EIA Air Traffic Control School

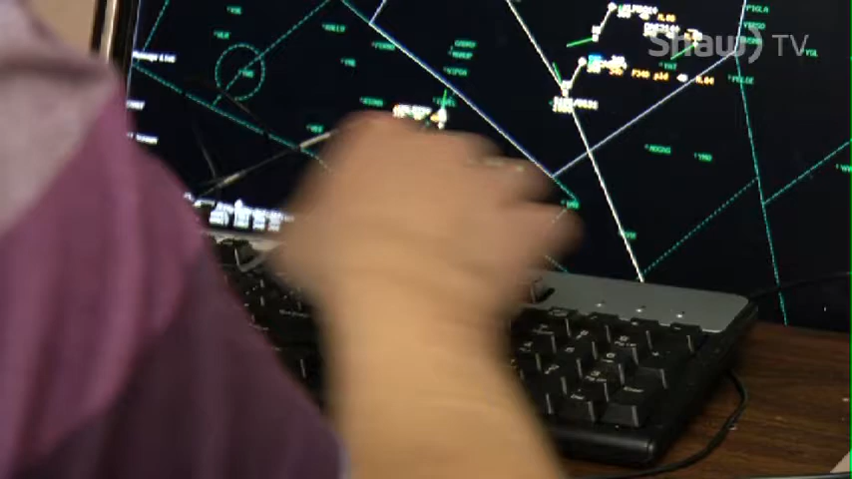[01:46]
90K. We try to get it as close as we can to the actual operational environment,
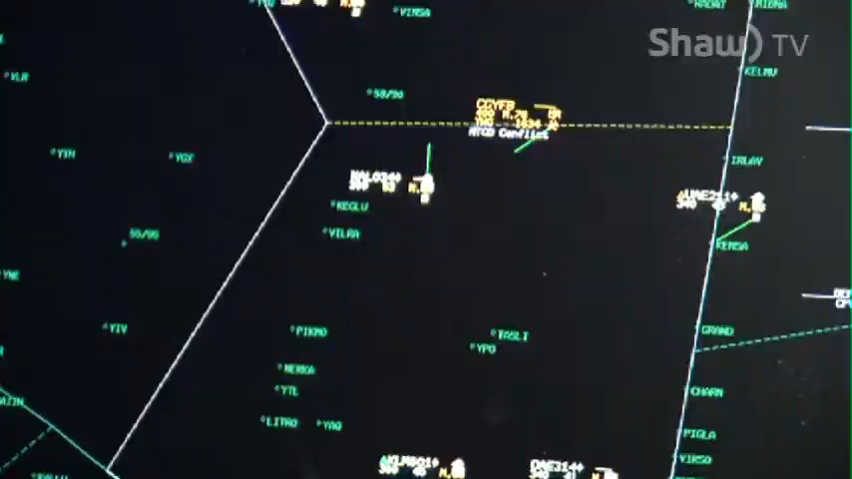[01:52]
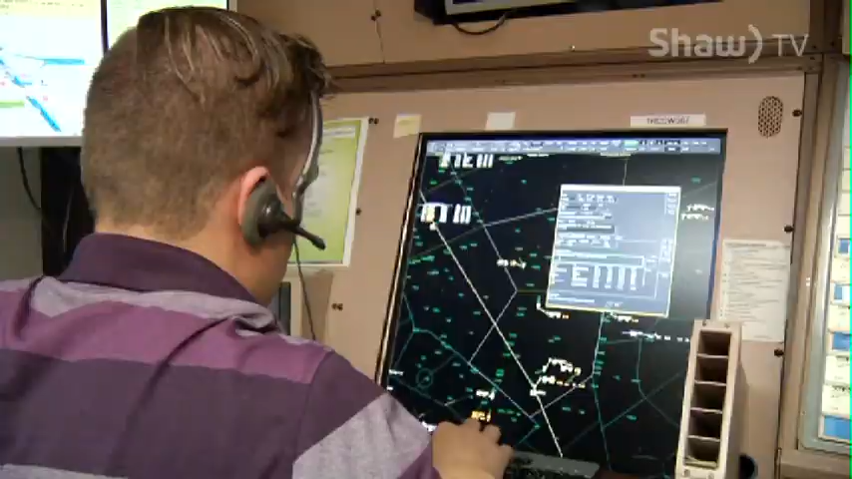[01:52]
so they're learning to do the real thing even though it's simulation.
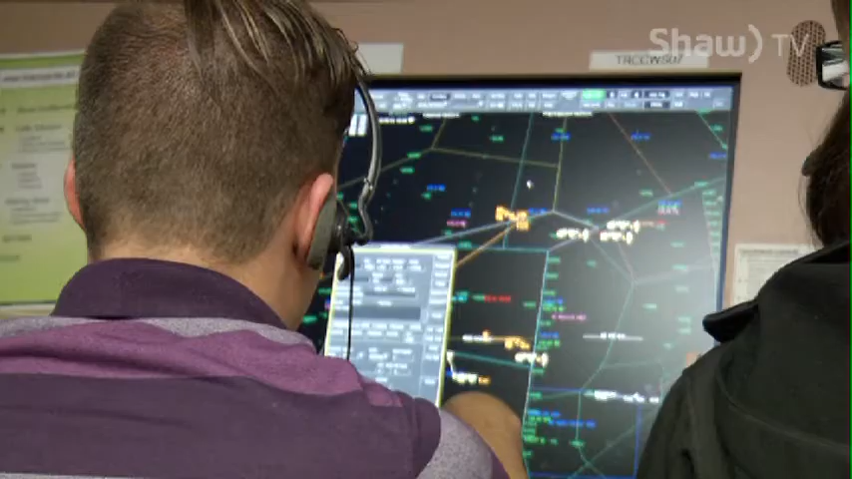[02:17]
Yeah, you'll have to see what the departure time is.
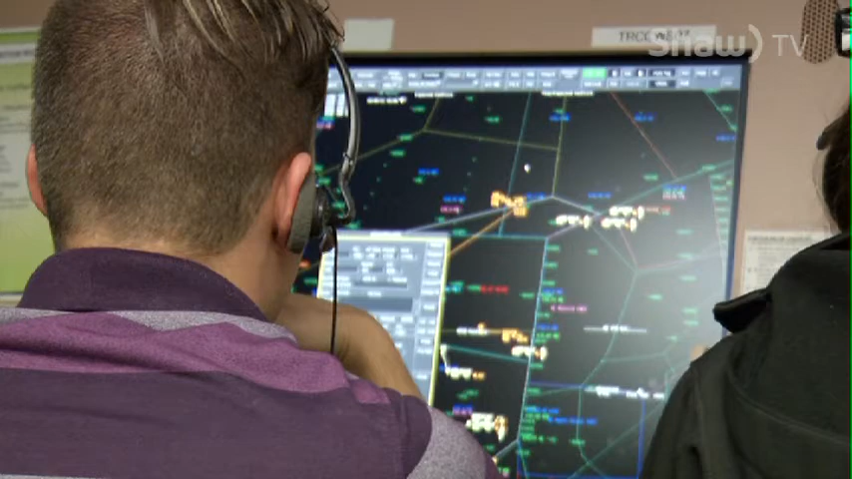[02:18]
Respect Winnipeg, because he might be okay. He might be a little bit under the 15 minutes there. Yeah, he might be under the 15 minutes.
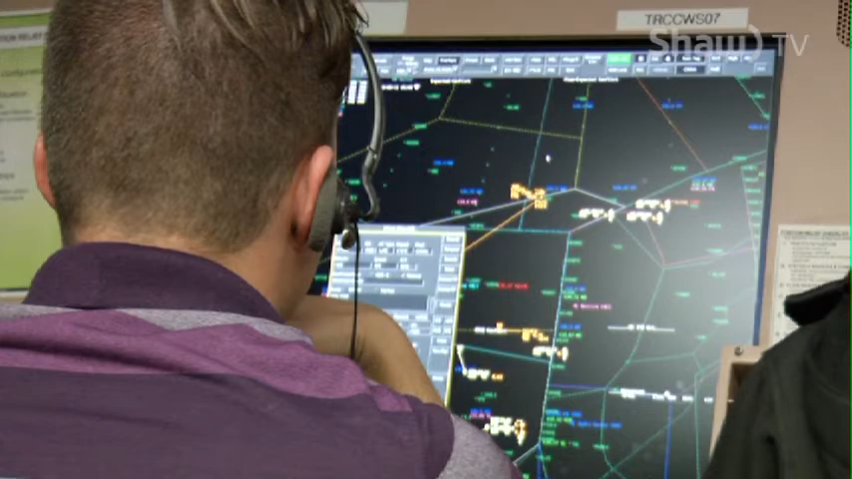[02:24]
Once from there, we moved into a specialty. The specialty is made up of different airspace type or different skill set.